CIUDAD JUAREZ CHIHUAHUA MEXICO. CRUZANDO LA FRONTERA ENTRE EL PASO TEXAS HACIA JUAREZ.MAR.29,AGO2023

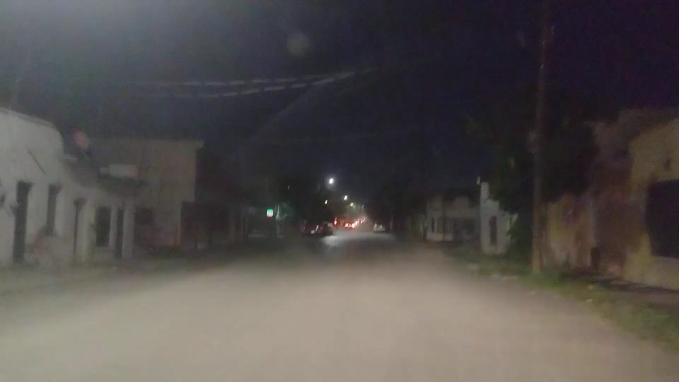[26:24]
Creo que aquí vamos por la Arteaga, mire.
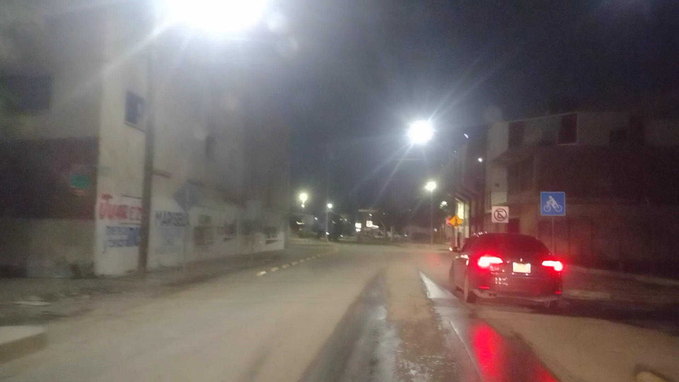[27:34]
Gimnasio Neri Santos. Gimnasio Neri Santos.
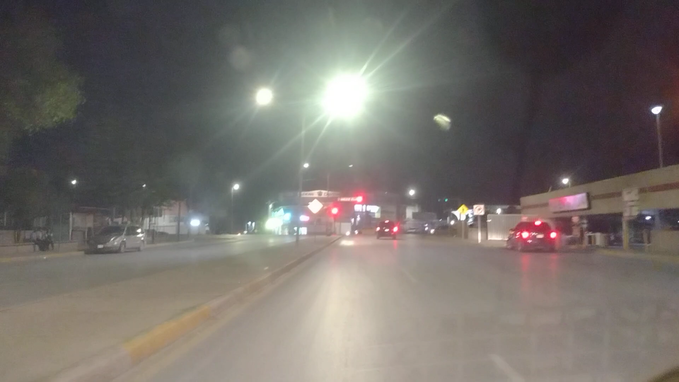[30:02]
David Herrera Jordan. Y aquí volvimos otra vez a la Francisco Villa.
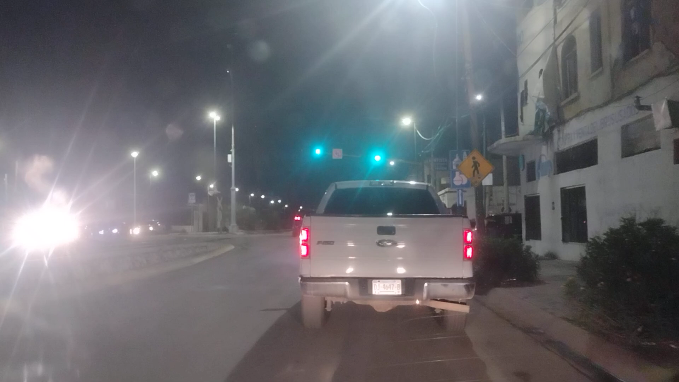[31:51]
Mire, aquí vamos todo por sobre el centro, ¿eh? Sobre el centro aquí de Ciudad Juárez, Chihuahua, México.
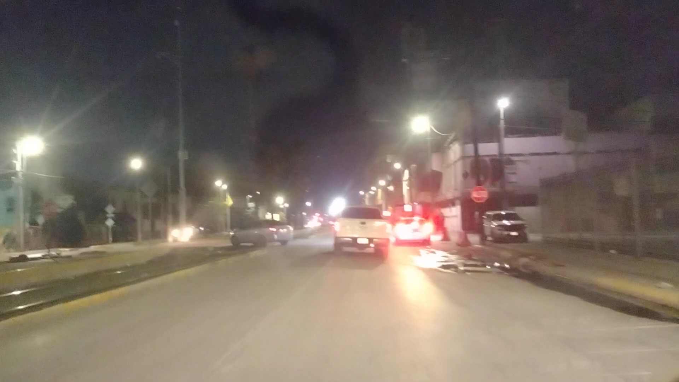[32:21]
Y vamos en la avenida aquí a Francisco Villa.
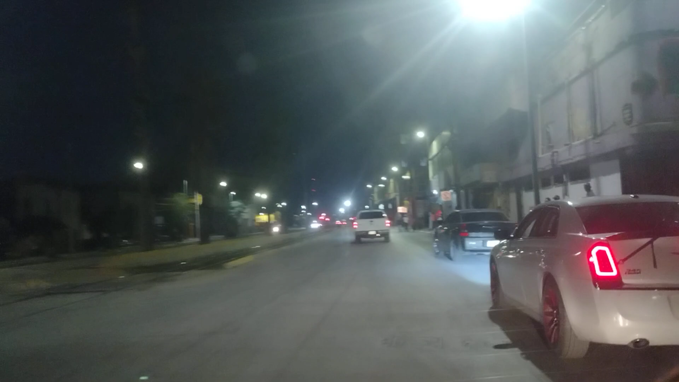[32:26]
Mire, aquí está un callejoncito, a ver si no está cerrado.
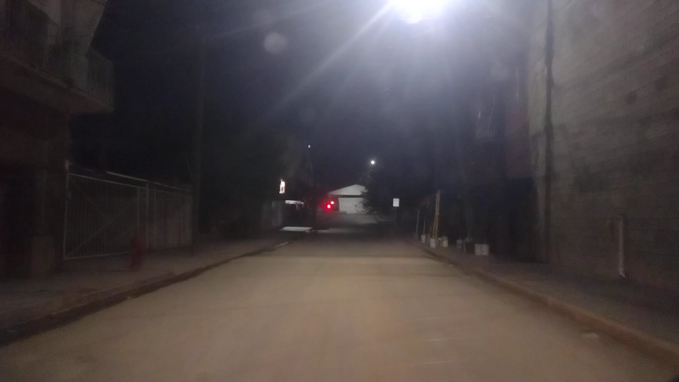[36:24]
Como está cerrada la calle, haga de cuenta que estoy buscando estacionamiento donde estacionarme, pero.
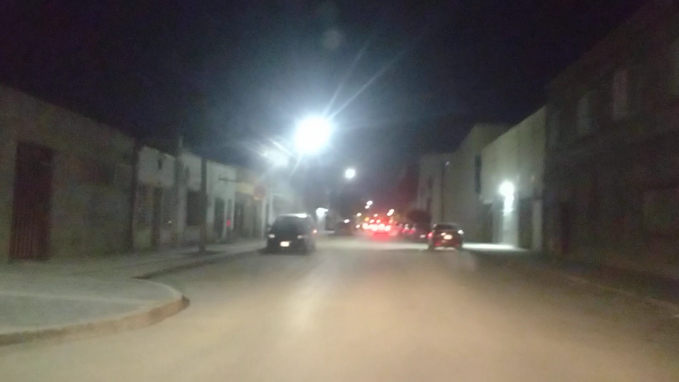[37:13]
mames, tú Ciudad Juárez, Chihuahua, México, mi racita, iré nomás, Aquí vamos en la calle Santos de Gollado.
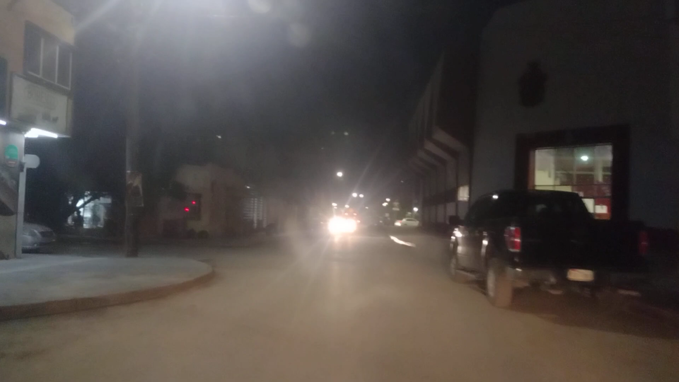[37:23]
Ahí está el gimnasio Neri Santos, iré. Acá en esta esquinita para el lado izquierdo, ahí está la casita verde, así para el lado izquierdo acá.
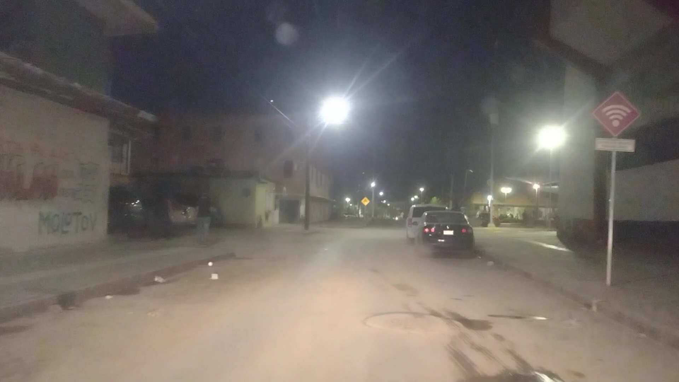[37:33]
Venden burritos ahí también bien buenos.
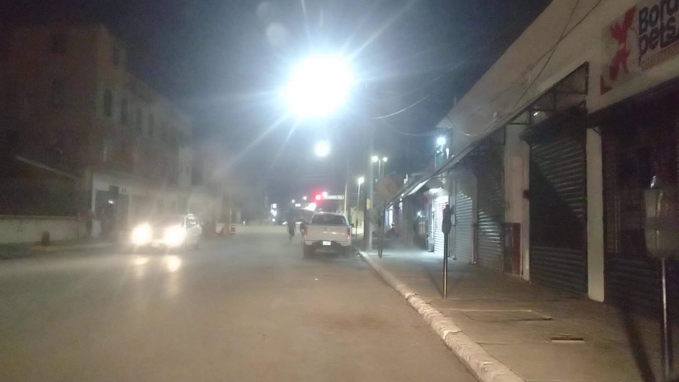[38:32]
Ya llegamos, mi racita. Mire, ya llegamos aquí y agarré un estacionamiento bueno aquí. Ya de aquí no me muevo. Mire, todos esos que están ahí son emigrantes.